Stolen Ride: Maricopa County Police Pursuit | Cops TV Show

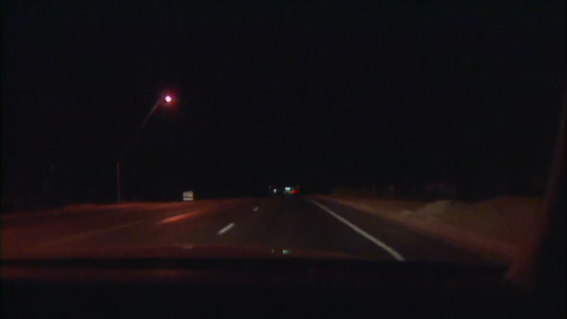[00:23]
Yeah. OK, I'll be at 90th Street. OK, the vehicle is taking off on me. I'll be going westbound on University from 90th Street, correction.
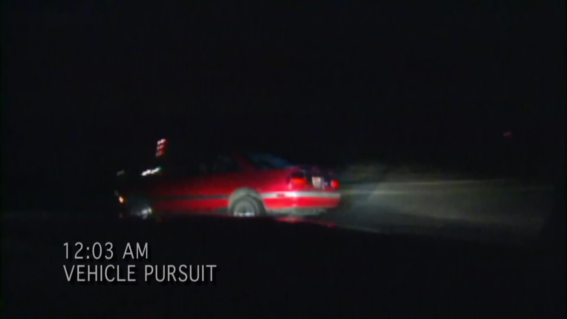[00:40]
Now it's going southbound 97th Street. 2-5, it looks like Victor.
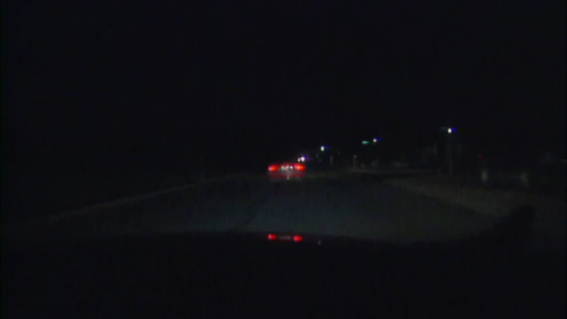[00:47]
90th Street coming up on Apache Trail. OK, 97th Street, southbound 90th Trail. Negative, it's going to be 90th Street, southbound, coming up to Apache Trail. OK, we're in pursuit of vehicle, felony yield, going too fast. Vehicle just ran the stop sign at 90th, coming up to Broadway, still on 90th Street.
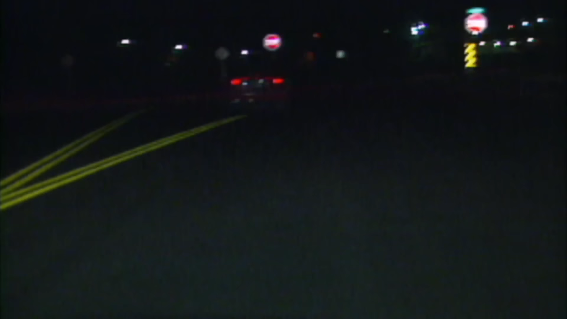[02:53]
Vehicle's coming up on Broadway, and just went, ran the stop sign. It's going north on Broadway from, or north on Haas from Broadway. I ran the stop sign, northbound Haas from Broadway. What's the traffic conditions like? 20 on the traffic conditions.
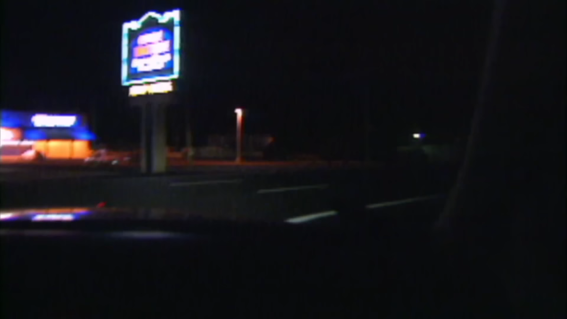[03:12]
Now he's going southbound, or correction, westbound, on Apache Trail, eastbound lanes.
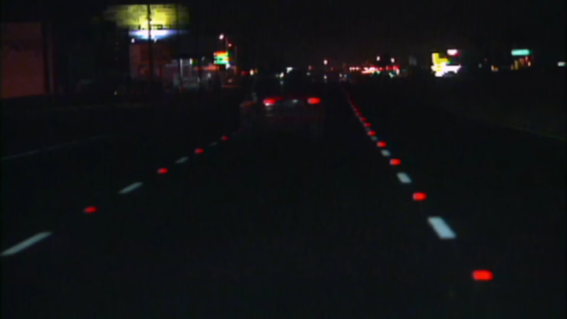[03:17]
Westbound and eastbound lanes on Apache Trail from Haas. as well. Vehicle's slowing now. We're going approximately 40 miles an hour. Vehicle's slowing down, getting about 40 miles an hour back in the westbound lanes now. Negative, we'll still be in westbound lane, or correct,